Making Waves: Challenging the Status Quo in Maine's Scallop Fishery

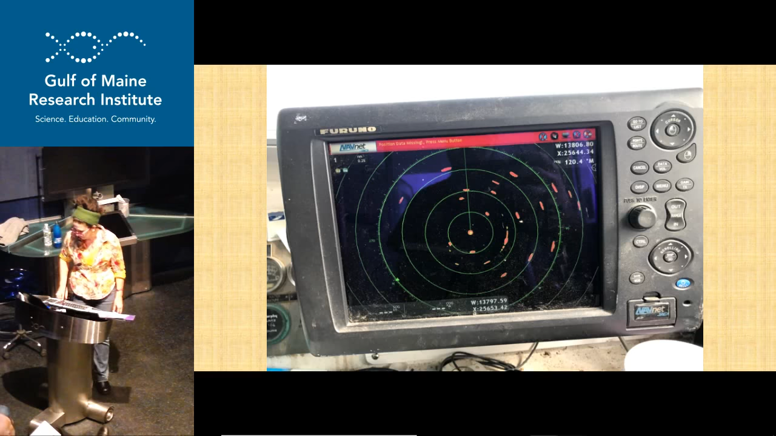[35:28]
The next year, which was spring of 2017, over 30 boats,
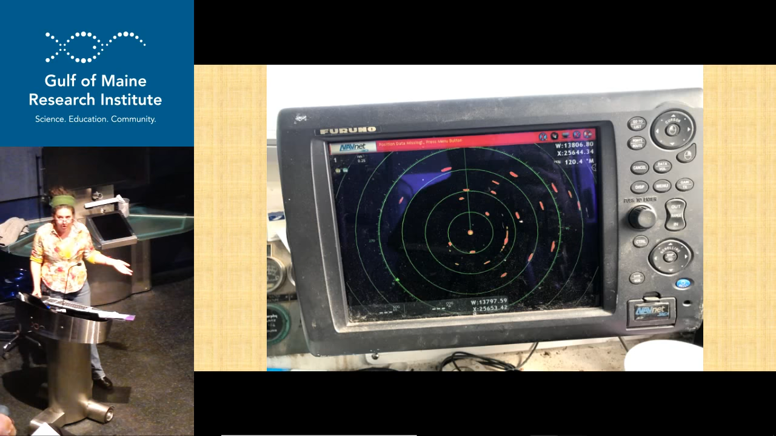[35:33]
30 days at sea boats showed up on Stellwagen Bank. This was the radar taken from the Jacob and Joshua, Alex Todd's boat. He was the only boat out there in the very beginning because the weather was so bad.
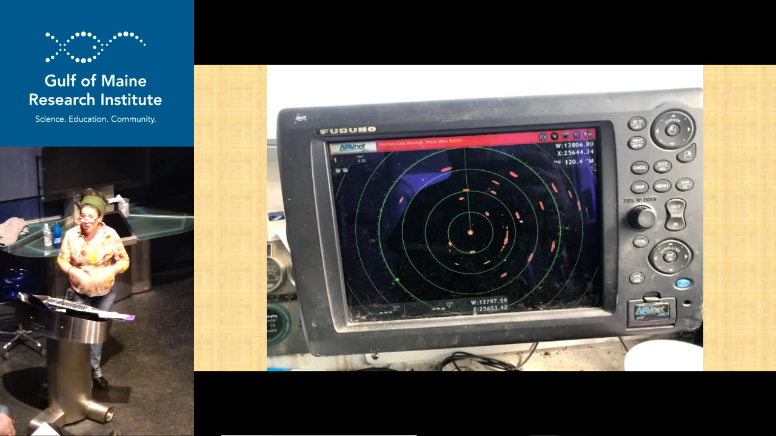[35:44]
So he was surrounded by large boats. And that is not a great photo, but you can see that's at night because they can fish around the clock, remember?